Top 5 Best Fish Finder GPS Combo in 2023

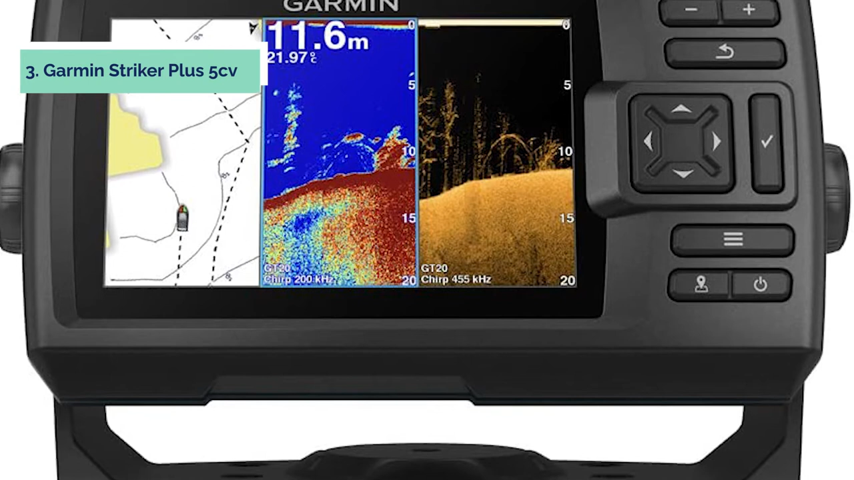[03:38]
On screen: depth 11.6 m, water 21.97°C
At number 3, we have Garmin Striker Plus 5CV. Garmin Striker Plus 5CV with
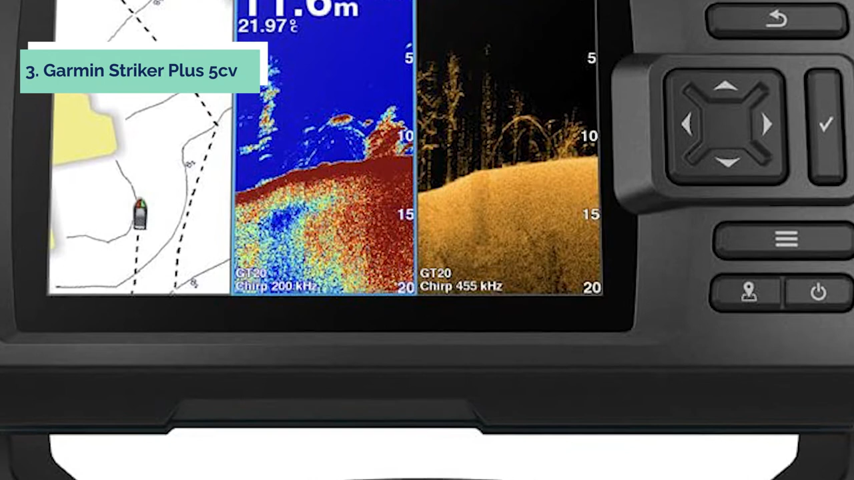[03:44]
On screen: water 21.97°C
transducer is a 5-inch GPS fish finder with Chirp traditional sonar. This fish finder comes preloaded with Garmin Quickdraw Contours mapping software that lets you create and store maps with one contours for up to 2 million acres.
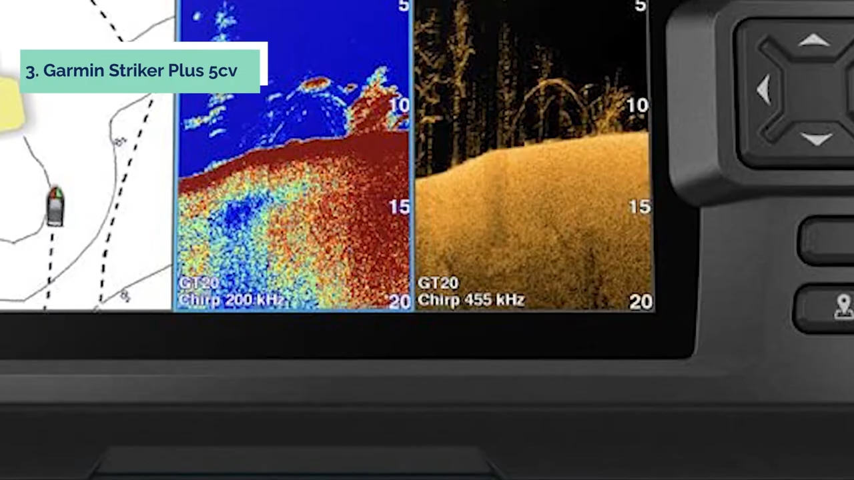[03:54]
You can mark waypoints, create routes, view boat speed, and more.
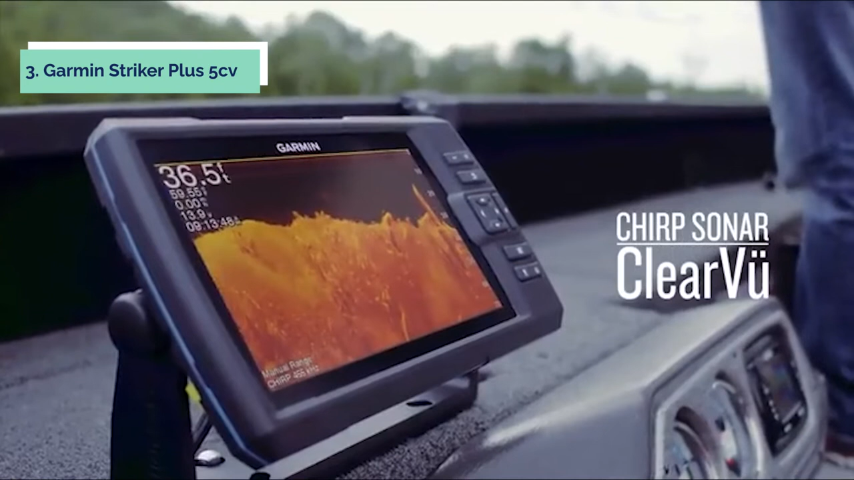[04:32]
The built-in Chirp traditional sonar provides detailed images of fish targets and structure at greater depths than other traditional units.
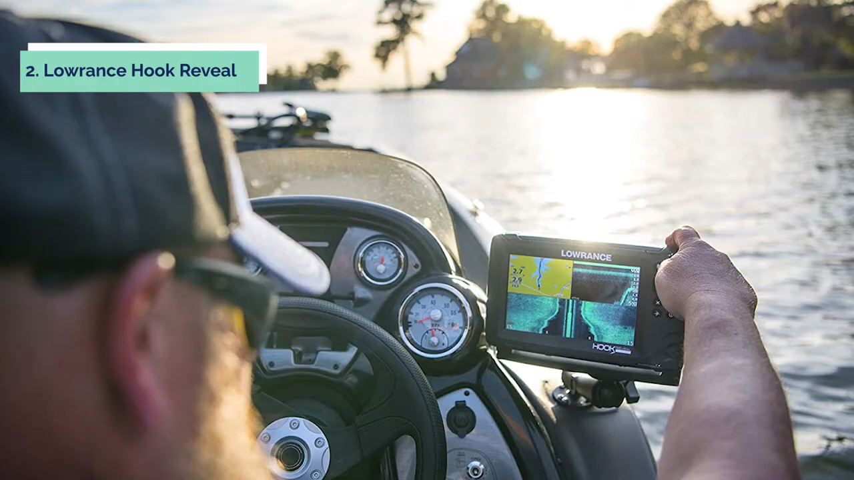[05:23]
Perfect for anglers who want the best views below the boat, Split Shot features the fish-finding capability of wide-angle high-chirp sonar and the detailed structure information of down-scan imaging. Keeps fish and structure information locked even as you move the transducer to track down your lure or trail your boat,
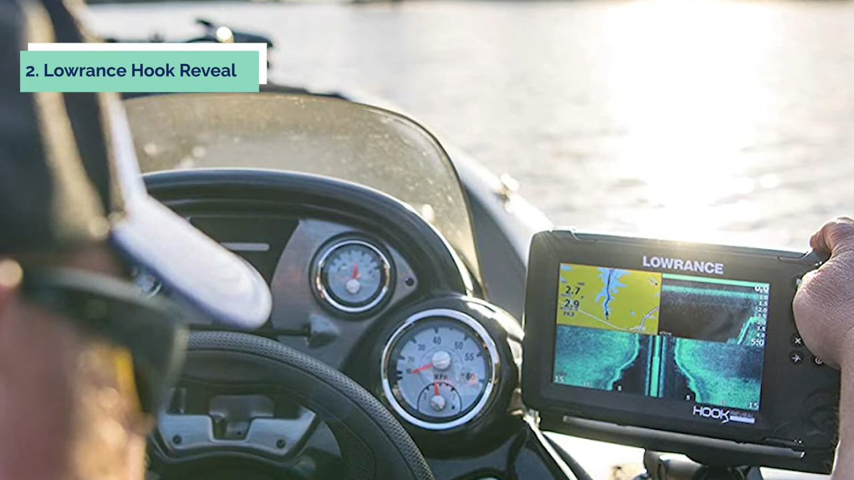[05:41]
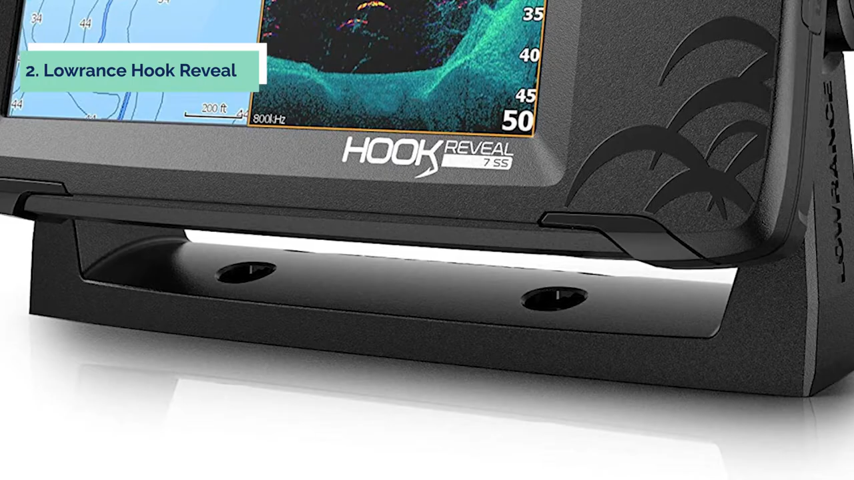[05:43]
keeping it in view until you're ready to pull up the down-scan overlay and begin trolling over the spot that was previously tagged with a sonar target icon.
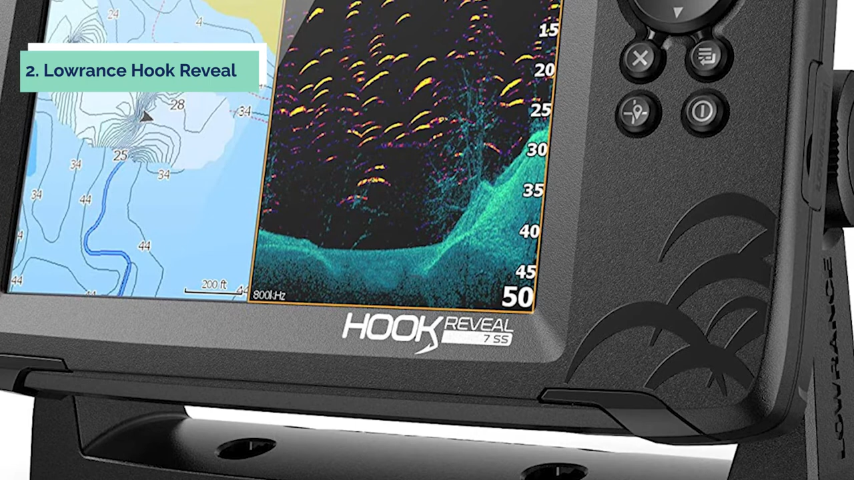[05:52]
You can set this function to show only those targets that are at least 1 ft deep by setting the minimum death percentage on the menu under Chirp sonar setup which is accessed from either the main menu or while viewing chirps on the chart plotter screen.
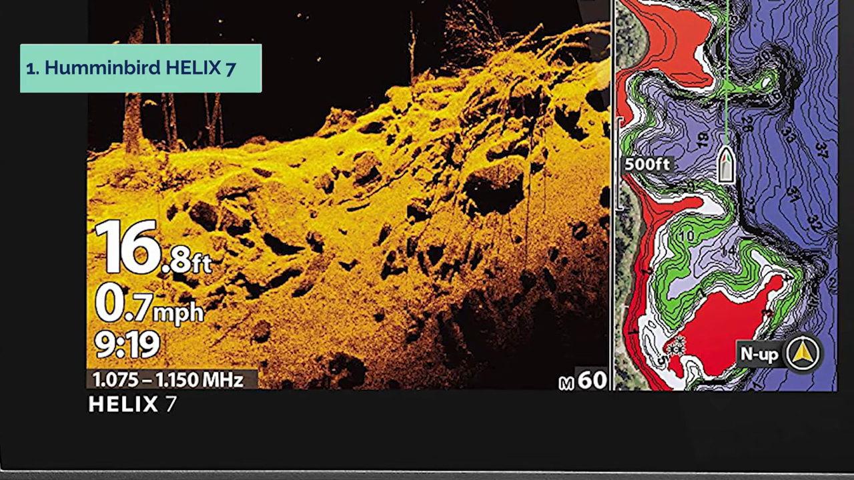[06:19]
On screen: depth 16.8 ft, speed 0.7 mph
And finally, the number one on our list is the Humminbird Helix 7.
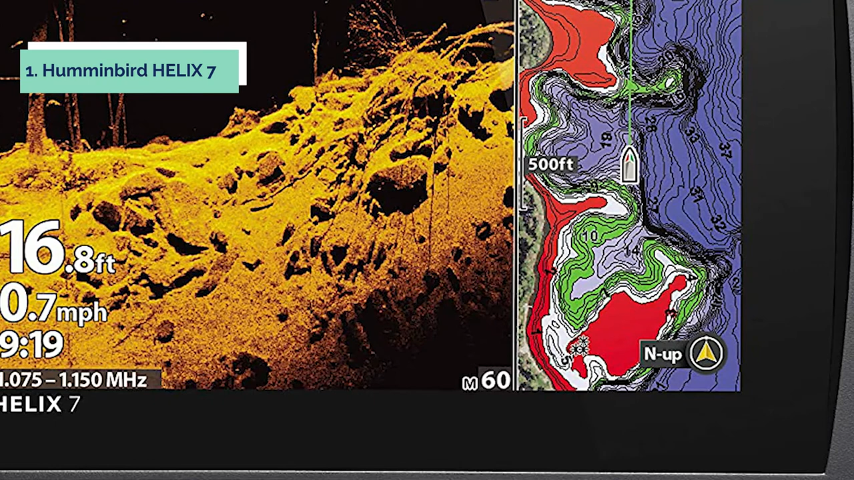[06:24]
The Humminbird Helix 7 Chirp GPS-G3 fish finder with mega-down imaging is the next generation of fish finders.
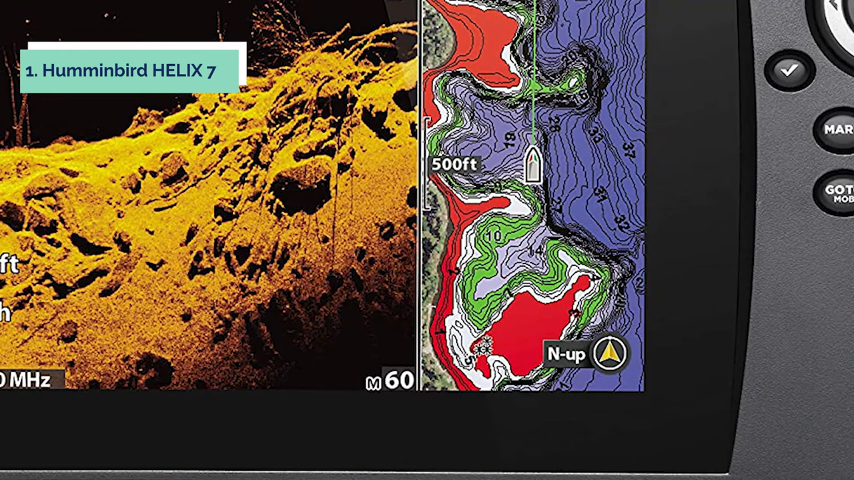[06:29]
With a large, easy-to-use 7-inch display, this unit provides great detail and high resolution.
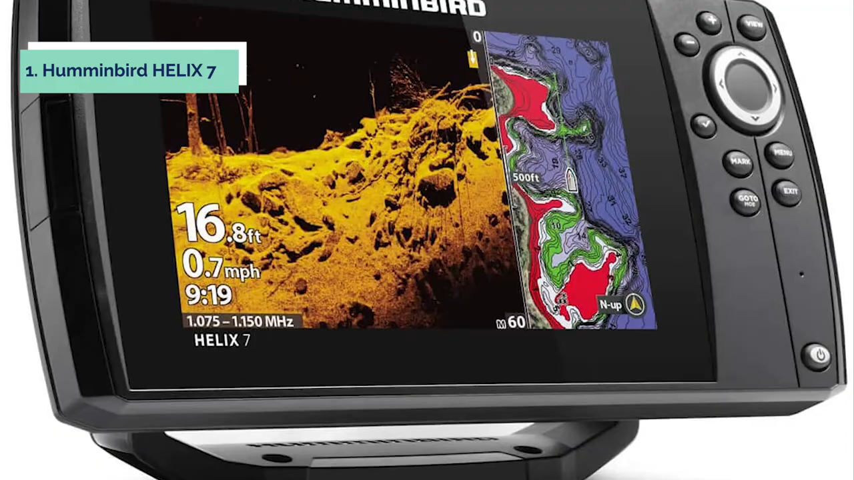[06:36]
On screen: depth 16.8 ft, speed 0.7 mph
The 800 x 480 colored TFT display shows crisp images that are easy to see even in bright sunlight.
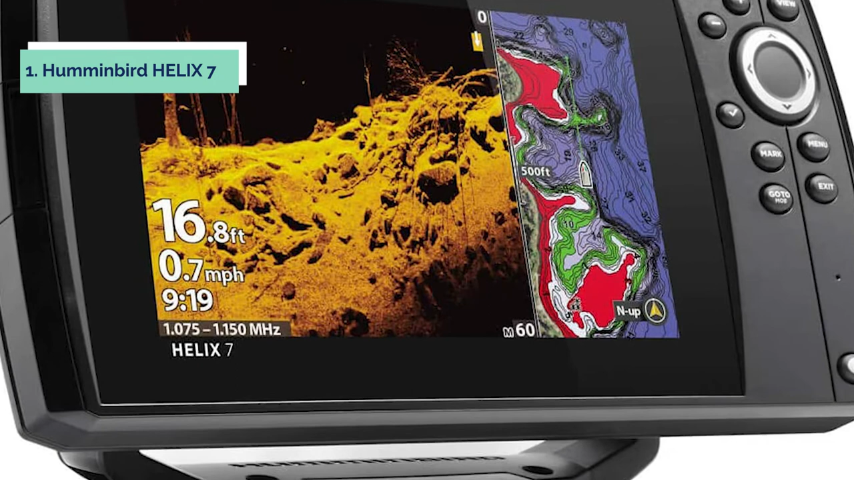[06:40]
On screen: depth 16.8 ft, speed 0.7 mph
This unit features dual-spectrum Chirp sonar for greater detail and target separation.
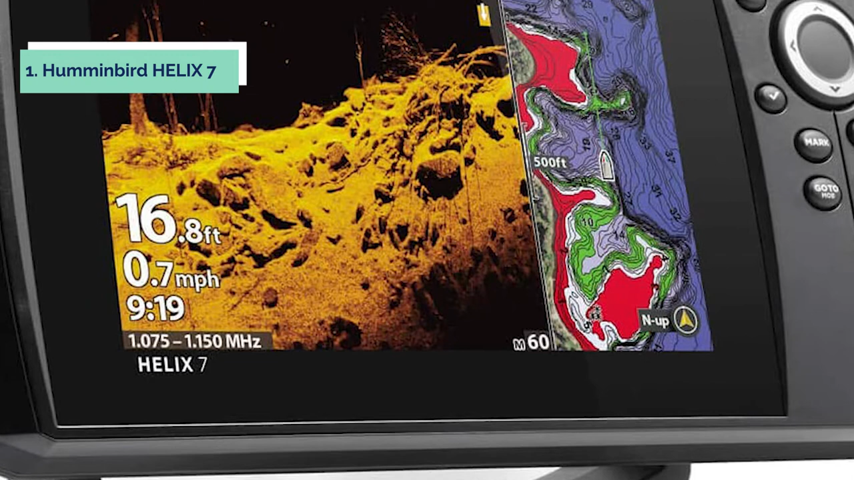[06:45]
On screen: depth 16.8 ft, speed 0.7 mph
It also includes an internal GPS antenna so you can mark waypoints and track your path.
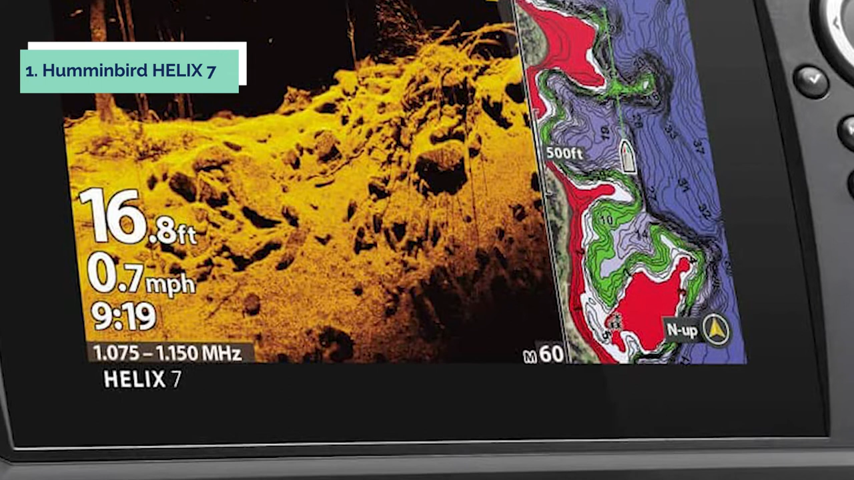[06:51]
On screen: depth 16.8 ft, speed 0.7 mph
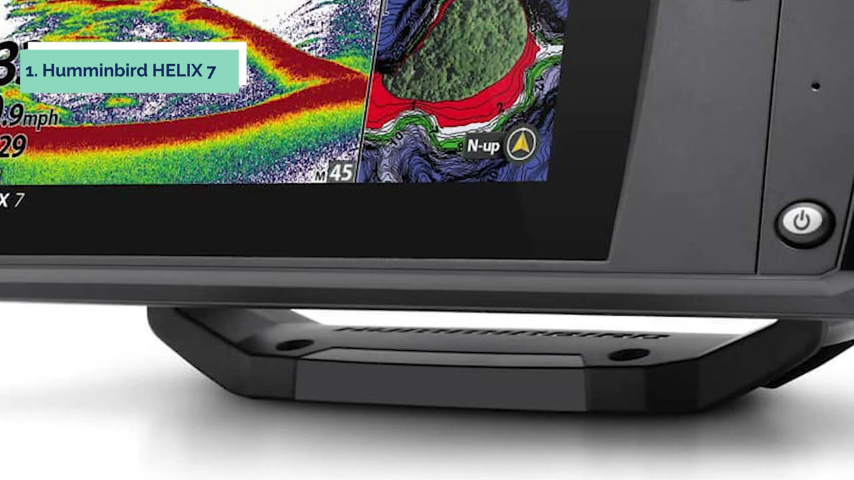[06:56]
The color-side imaging transducer provides clear images of structure and fish location for more accurate targeting.
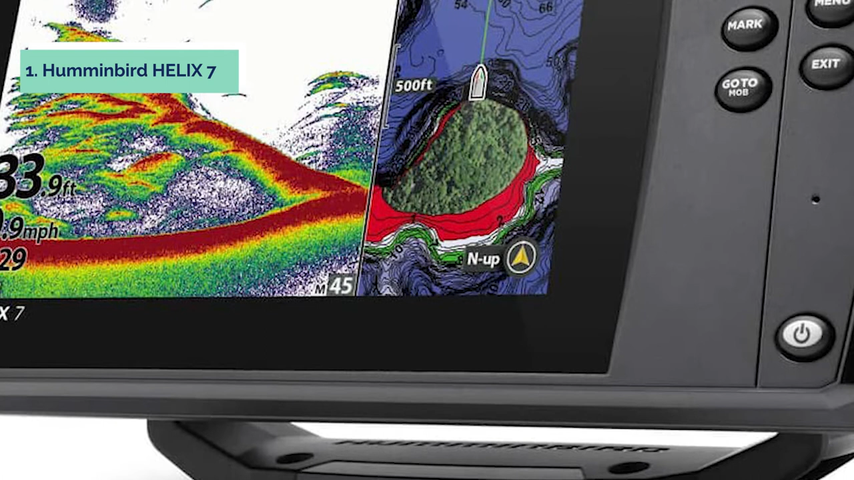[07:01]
With an enhanced target identification feature, you can distinguish fish from structure more easily.
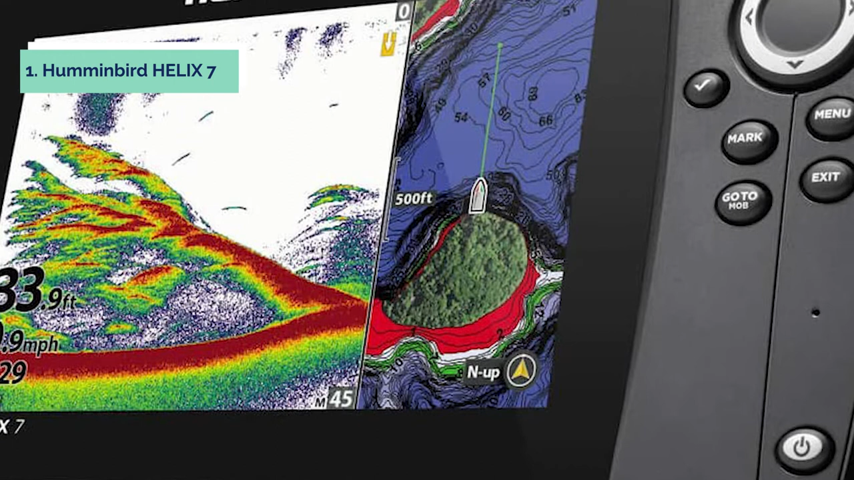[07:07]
This model also includes an SD card slot for easy data transfer of your images, mapping, and routes.